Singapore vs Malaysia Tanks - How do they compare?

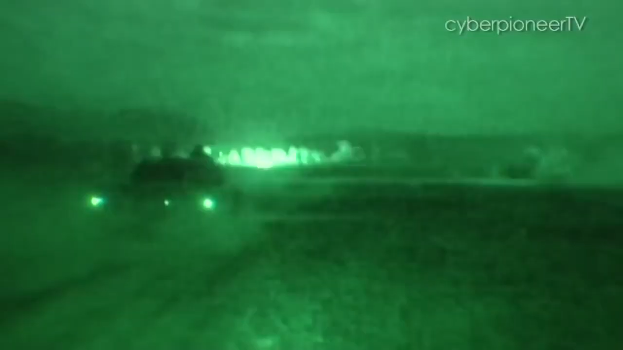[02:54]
day and night charge coupled device cameras, and laser range binders.